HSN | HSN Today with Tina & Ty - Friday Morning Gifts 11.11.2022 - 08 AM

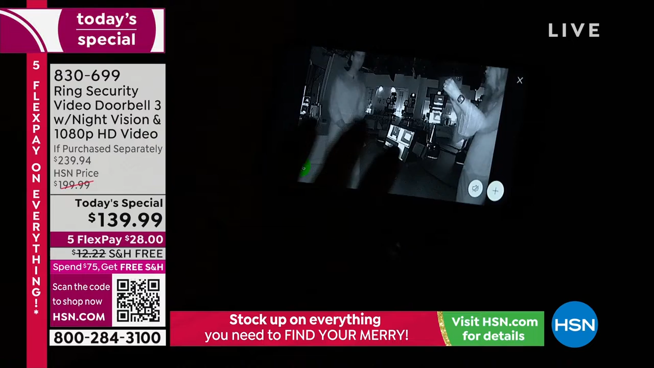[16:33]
so i'm going to pinch and zoom into you oh my gosh look that's no question about it that is ty look at that look at him yeah look at that handsome smile the only problem is he doesn't have cookies i didn't bring any sorry i forgot the cookies it's all right it's okay i'll let you in but look at this it is completely dark in this studio i can't even see ty and he's two feet away from me right you can see around the phone that there's complete darkness here and yet everything is completely and totally illuminated with ring yes that's remarkable
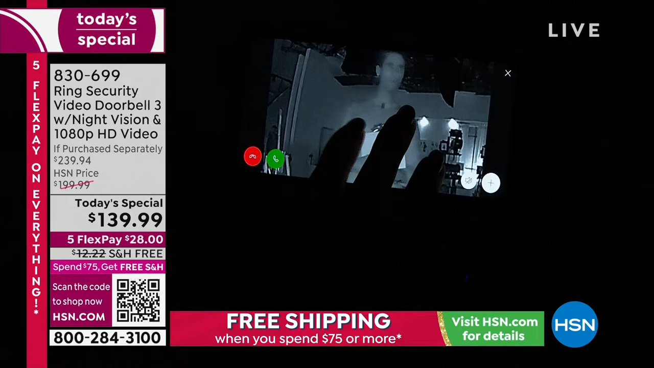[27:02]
darkness so check it out look there's ty and you can even see the gift with his gift with his ring video doorbell isn't that beautiful i love it yes wait what's going on here oh my goodness there's somebody that just snuck up on you i saw another face in the video who was that uh bill duggan yay so yeah it looks incredible and that's just an example so you can see the studio here is in complete darkness yeah you can see every detail in that darkened situation which like you said these crimes happen typically between